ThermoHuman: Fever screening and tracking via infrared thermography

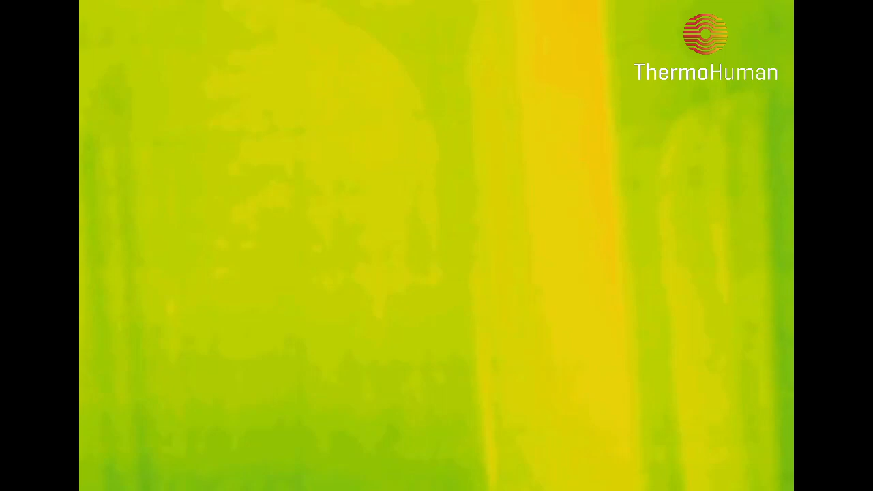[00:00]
Insufficient phase detail. No anomaly detected.
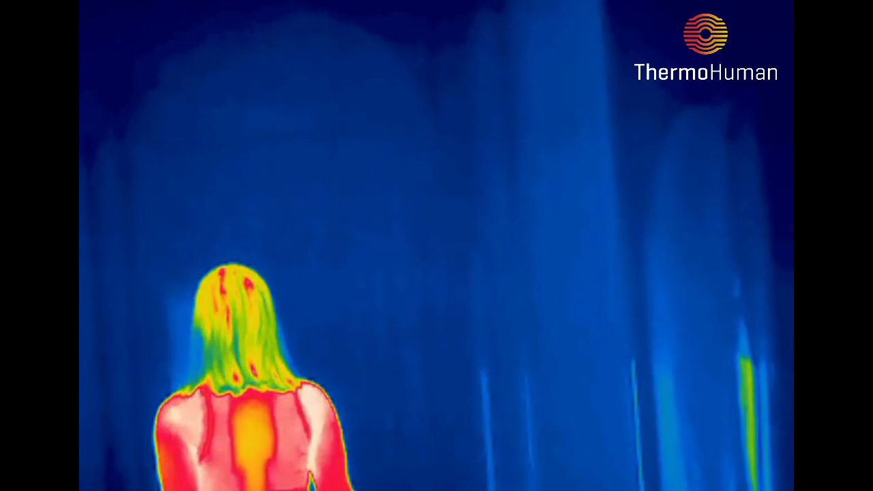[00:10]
Insufficient phase detail. High temperature detected.